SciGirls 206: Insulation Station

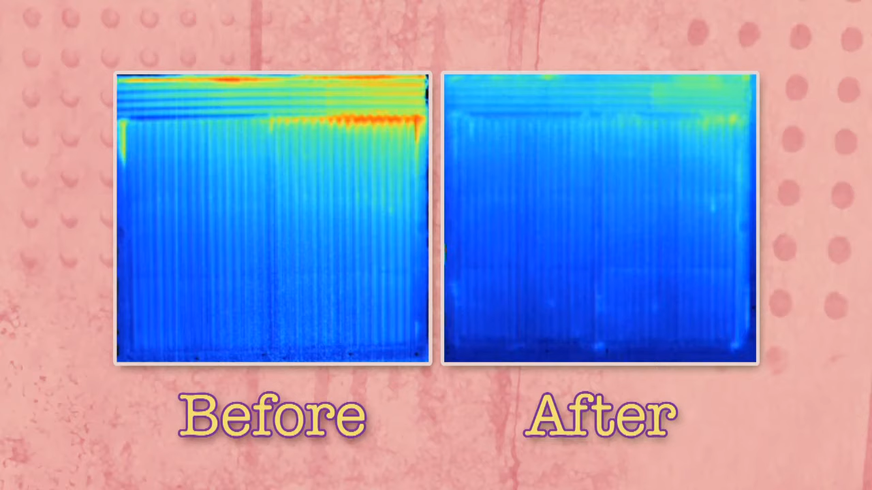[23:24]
So between your air sealing and insulating, you're keeping a lot more heat inside of the shanty.